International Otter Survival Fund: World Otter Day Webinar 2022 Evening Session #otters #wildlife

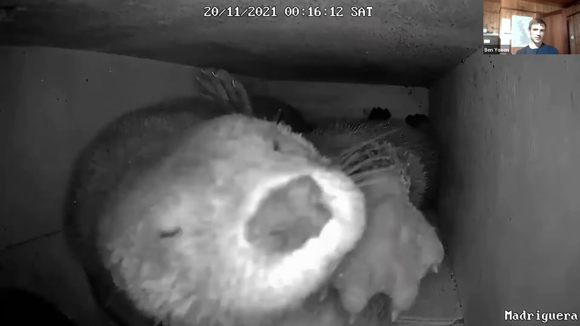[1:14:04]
esto no lo habíamos visto nunca antes. Una cría lactando de su madre. Es lo que estábamos buscando hace 2 años que llevamos, o 3 años.